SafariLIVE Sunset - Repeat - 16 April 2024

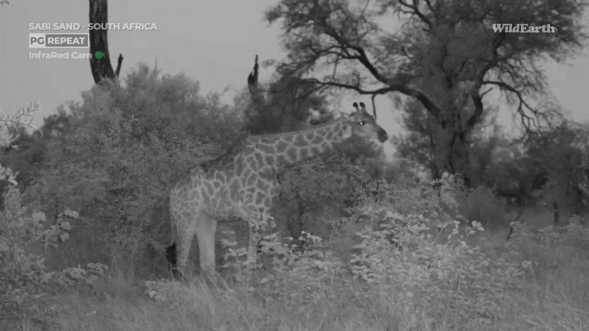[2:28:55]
There we have got our giraffe again. Same giraffe.
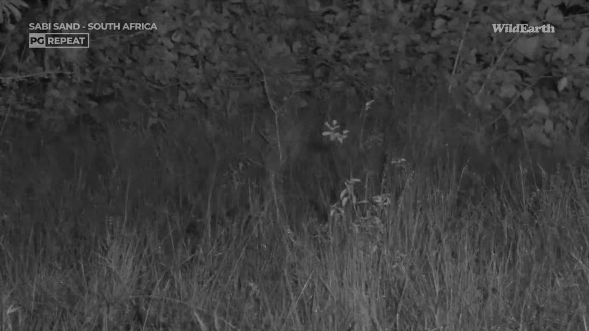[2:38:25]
Here is a here's a piece of grass, behind which is a white-tailed mongoose. It's literally just stepped behind that piece of grass, and it's quite relaxed. Let me go forward a bit, BK, and let's see it again. Can you see where it went? In there. Shall I stop here? Say when.
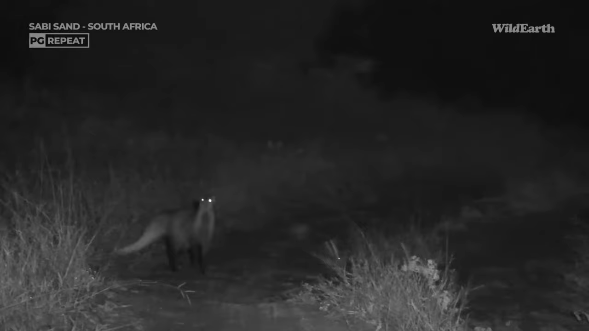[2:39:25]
It's trying to smell us. BK, did you put on some interesting aftershave? Well, you can see why it's called it. Oh dear, it's doing some anal pasting. You can see why it's called a white-tailed mongoose. Let's continue.
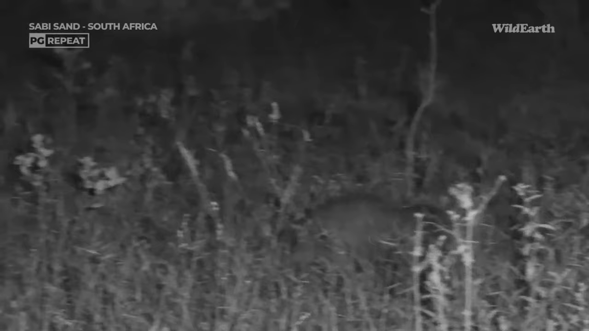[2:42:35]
Welcome back to those of you who have just rejoined us. We are sitting with our mangusta, who has found an emergence, I think, of some sort of invertebrate on this patch of grass and sand. And is enjoying a Sunday evening feast. Yum, yum. And Jarrett just confirming that he thinks that the white-tailed, well, not he thinks, I'm pretty sure he's just looked it up, that the white-tailed mongoose, who's just anal pasted there,
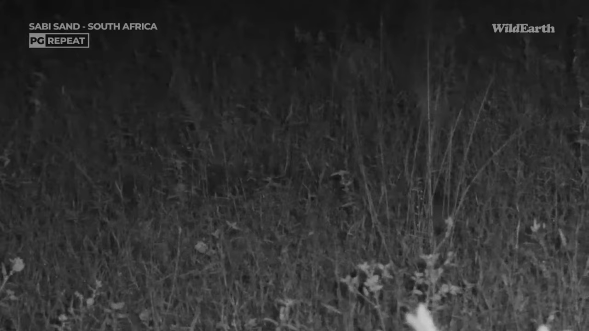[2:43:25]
is the biggest mongoose, followed by the Egyptian mongoose, which we don't get here. Guess where the Egyptian mongoose is found, BK? Sounds like Egypt. Yes, it is, yeah. Among other places, but certainly to be found on the Nile. How did you know? You've been studying, have you? Yeah, lately. Good man. I think let's just keep watching this little one for a while. How far away do you reckon it is now? Do you want to go a bit closer? I think it's quite relaxed at the moment.
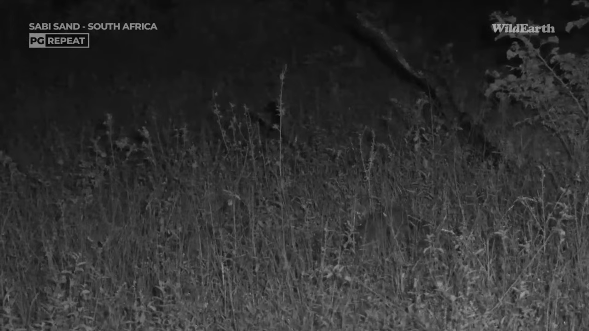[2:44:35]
Very nice. So it will eat anything made of meat. A lot of carnivores do. A lot of carnivorous birds and reptiles and mammals will eat basically anything that they can overpower. But this chap will eat a lot of reptiles, insects, eggs, definitely snakes, frogs, if it can find them. Could have found a couple of frogs coming out of the sand. Rodents, if it can catch them.
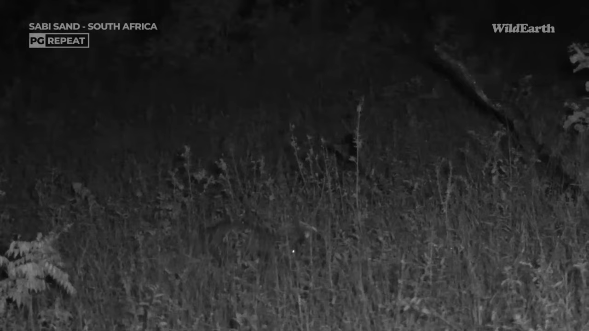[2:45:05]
Now, there's definitely some emergence going on here in the sand. It is very tasty and exciting to the white-tailed mangusta.
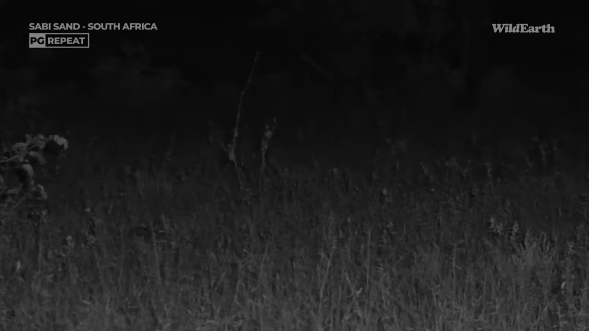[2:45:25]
Craig, the only two social mongoose species here are the dwarf and the banded, and they hang together because they're smaller, basically.
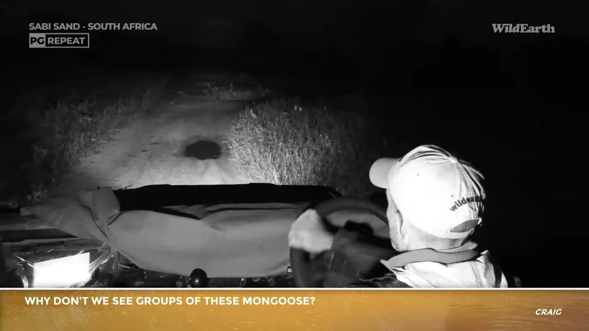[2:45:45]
I'm pretty sure that's the reason. They use safety in numbers, they have a different sort of social structure, and they're diurnal also.
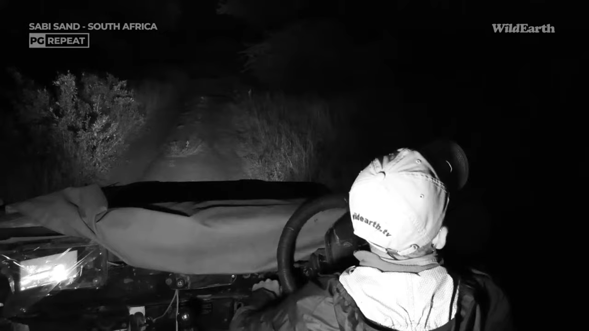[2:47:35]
Would you like to cast an infrared light on them, BK? Just for excitement's sake.